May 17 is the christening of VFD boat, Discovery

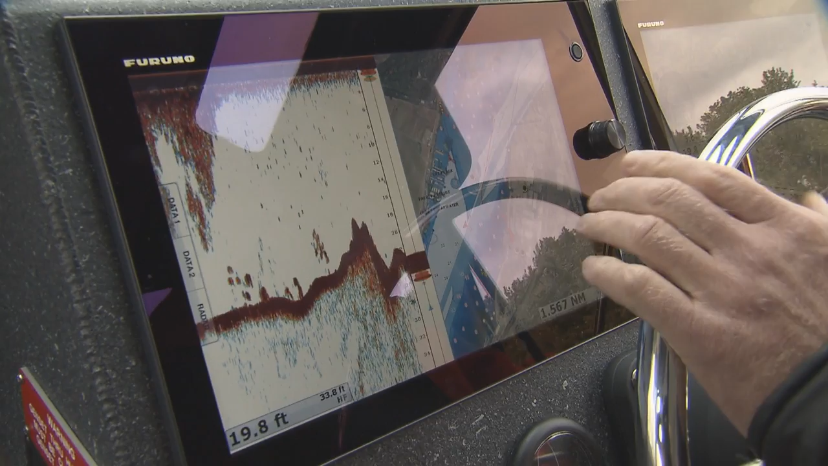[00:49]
On screen: depth 19.8 ft
and is fitted with the latest technology including radar, charting, a depth sounder, and a FLIR heat sensor camera.